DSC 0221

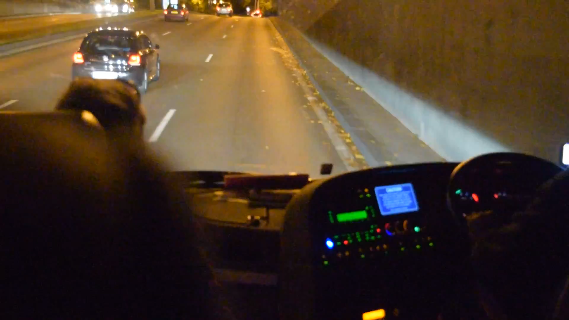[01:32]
Okay, my people, we are exiting from the city of Paris, headed towards our hotel now.